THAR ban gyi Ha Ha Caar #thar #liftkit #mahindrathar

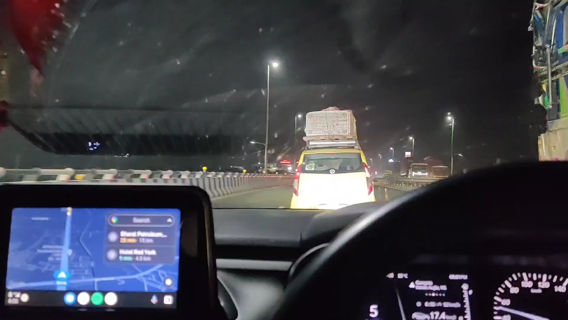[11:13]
ये अपने क्या किया, हम एक्सप्रेसवे से आगे थे बारो बार, और भाई हमें ये दिख गया हाईवे पे, भाई देखना इसका क्या हाल किया हुआ है।
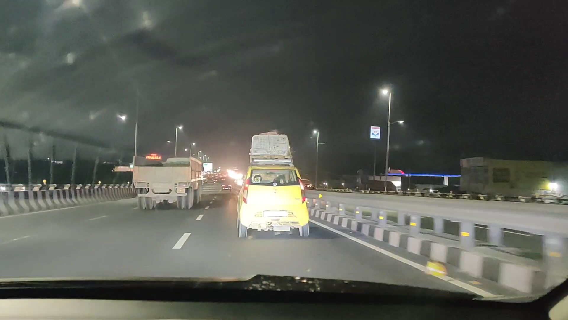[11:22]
वॉशिंग मशीन डाल दिया ऊपर से, पिछले वाले टायर की प्लेसमेंट देखो कैसे हो गए हैं, अंदर की तरफ से घिस रहे हैं भाई पूरे, इतना माल लोड कर दिया इसकी छत पे। भाई टाटा की है, ऐसा ना करो भाई, ऐसा ना करो वीर जी,
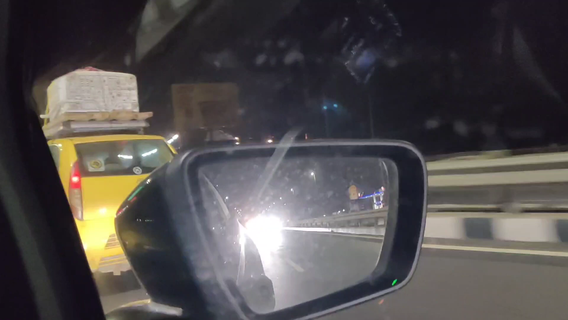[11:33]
तक्का ना करो वीर जी, तक्का ना करो। तो भाई अपन हाईवे के अपा बीच में रुक गए हैं।
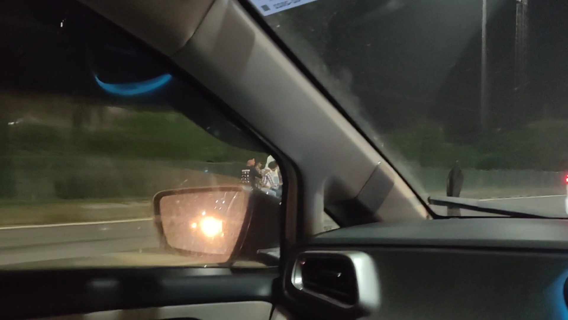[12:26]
सालों की वीडियो मेरे में दिख नहीं रहे।
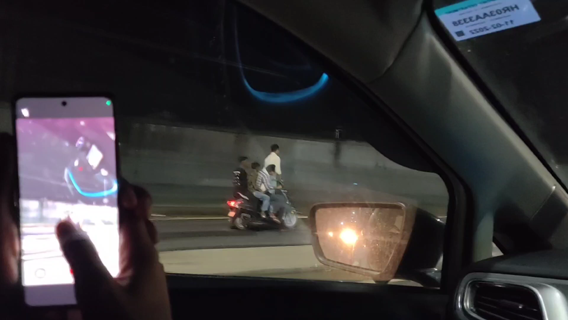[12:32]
तो ये देखो भाई स्टंटर मिल गया हमें गाइस।